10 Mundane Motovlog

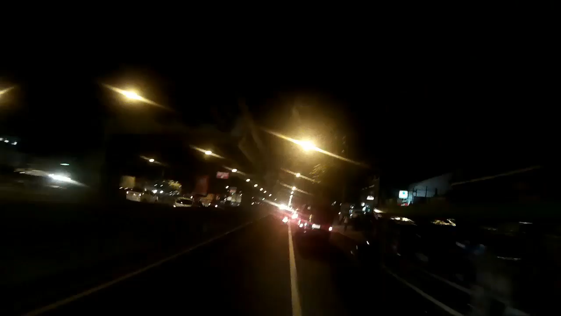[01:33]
plan on editing all the footage i shot this week on sunday night oh this truck's a dickhead it's passing the bikes i'll be really lucky if i get a spot on the building that would be the best thing so i'll definitely look for one the balls what the what the and
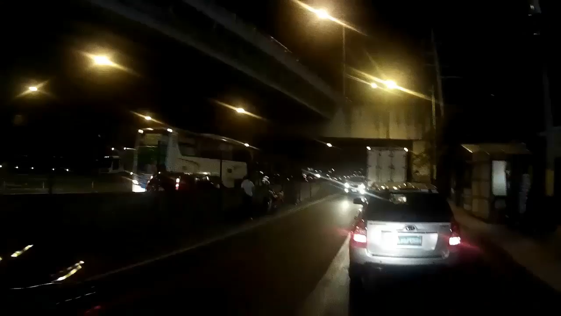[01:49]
what's up with this guy talking to them maybe they know each other